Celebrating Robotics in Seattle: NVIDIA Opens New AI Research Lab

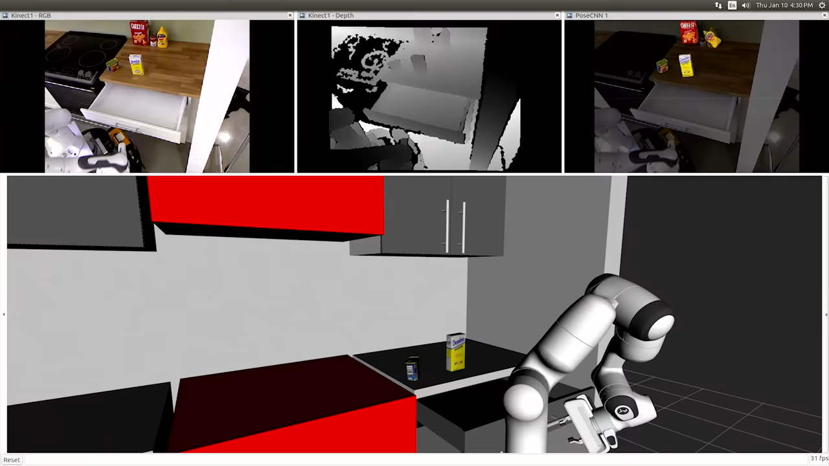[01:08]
On the perception side, we're using a technique we call Pose CNN, which was developed both here and at the University of Washington,
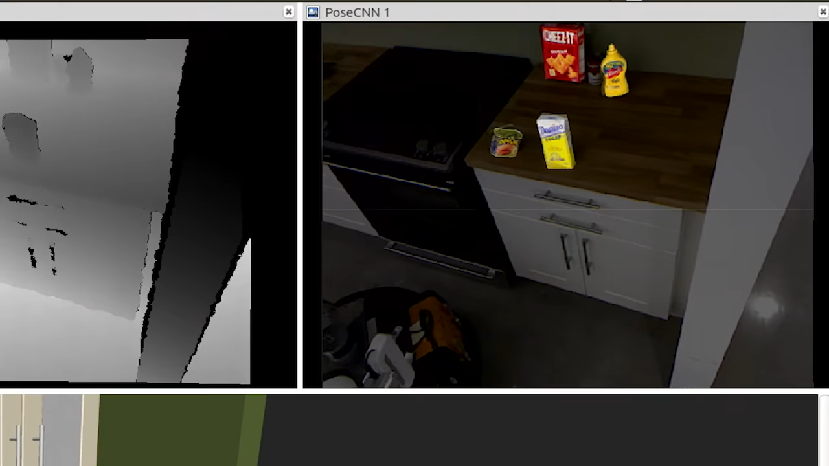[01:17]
which is a deep learning technique for taking the image of the area in front of the robot and detecting where objects are in that space.